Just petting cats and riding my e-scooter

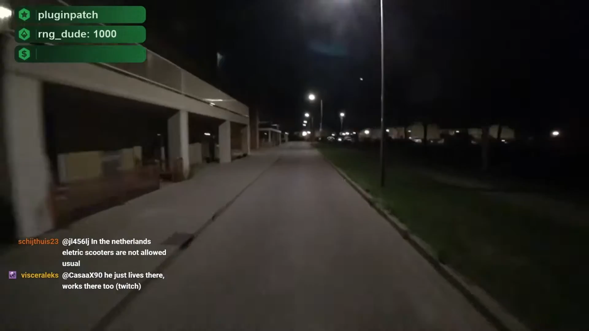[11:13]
Yo, what is this? Next to this. Oh, that is a cat. Okay. Put the scooter behind this truck.